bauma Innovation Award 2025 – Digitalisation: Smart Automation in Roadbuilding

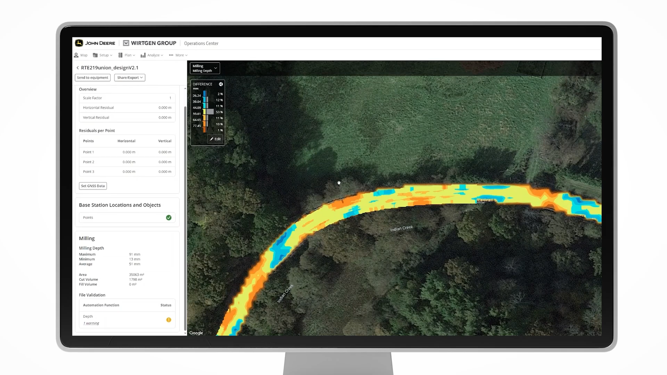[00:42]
The data is uploaded to John Deere Operations Center and converted to a milling depth map or paving lines.